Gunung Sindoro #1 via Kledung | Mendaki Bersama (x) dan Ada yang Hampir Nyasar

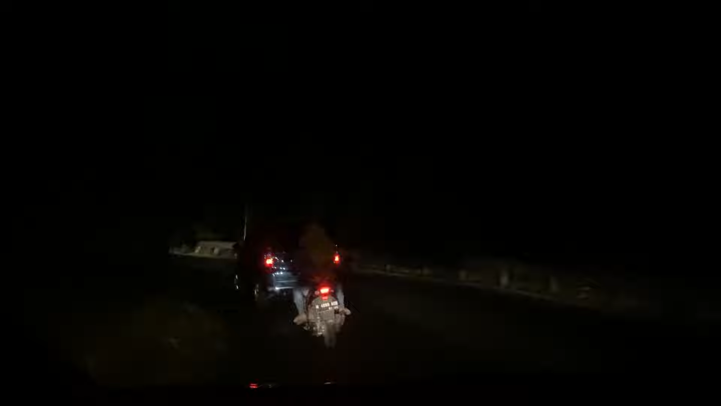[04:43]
Logistik sudah lengkap, kita gas lagi menuju base camp Sindoro. Dan ternyata masih cukup jauh, plus jalannya banyak yang berliku.
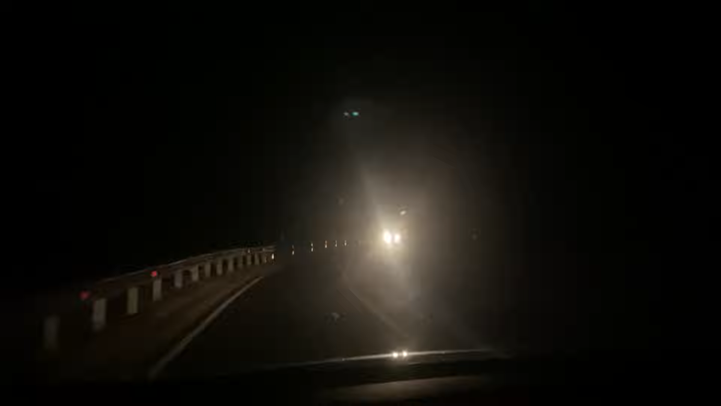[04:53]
Jadi harus lebih hati-hati, apalagi kita jalannya pas malam hari. Jadi
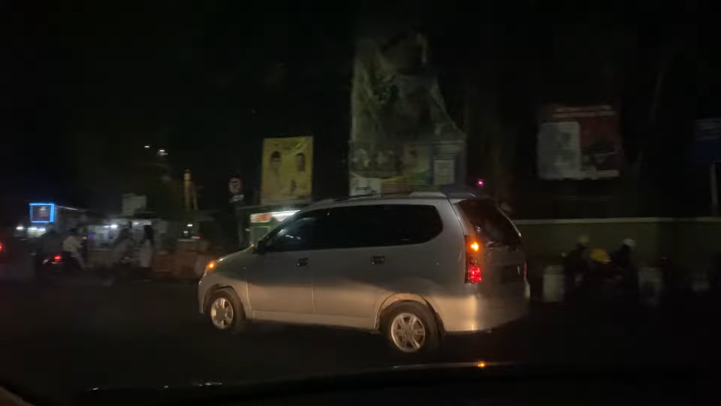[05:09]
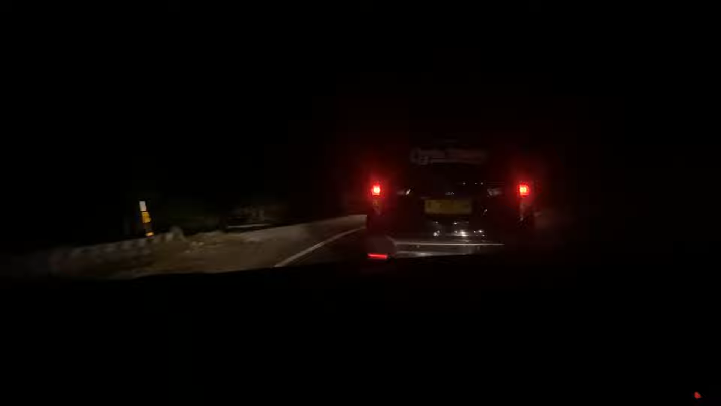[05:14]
Setelah sekitar 6 jam menempuh perjalanan,
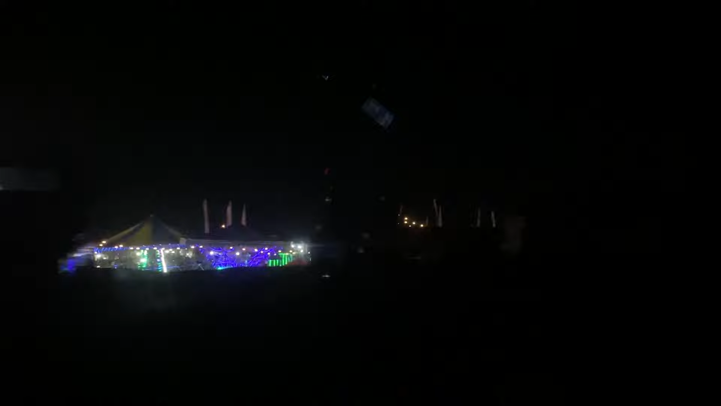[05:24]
akhirnya kita sampai juga di base camp Gunung Sindoro yang ada di daerah Temanggung.
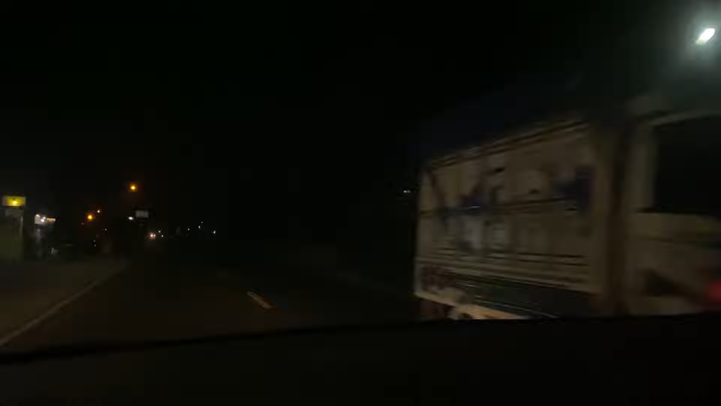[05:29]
Yuk langsung aja masuk dan kita parkir mobil.